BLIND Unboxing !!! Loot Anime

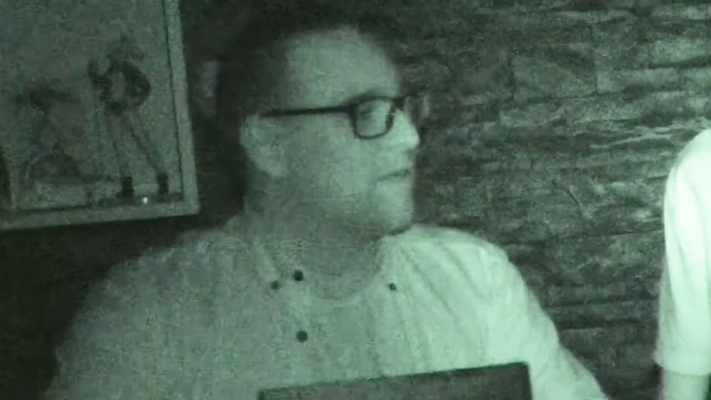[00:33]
Und wir packen die jetzt... Das ist ja nichts. Ich pack mein Blatt aus. Ich hab jetzt den Karton vor mir.
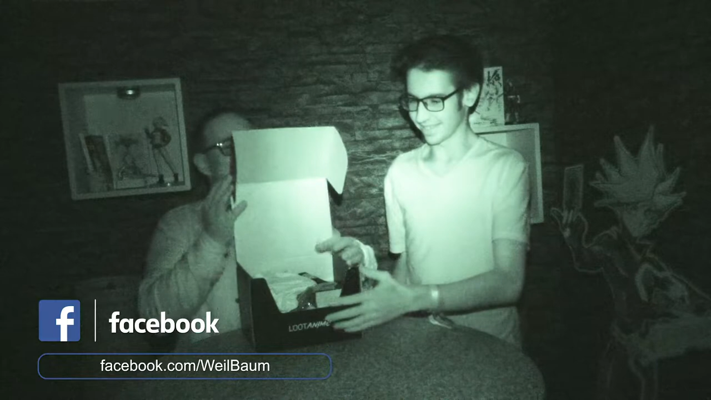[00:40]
Das wirkt auf jeden Fall nach einer größeren Box diesmal. Ja. Ich würd sagen, du fängst an und sag mal... Alles klar. ...was du so schönes findest.
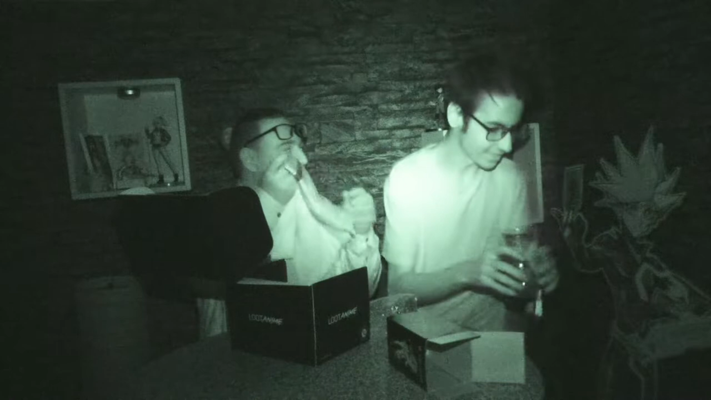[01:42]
Ich stell's am besten auf den Boden. Keine Ahnung, ob ich in die Kamera gucke. Doch ein kleines rohles Pünktchen sieht man, glaube ich.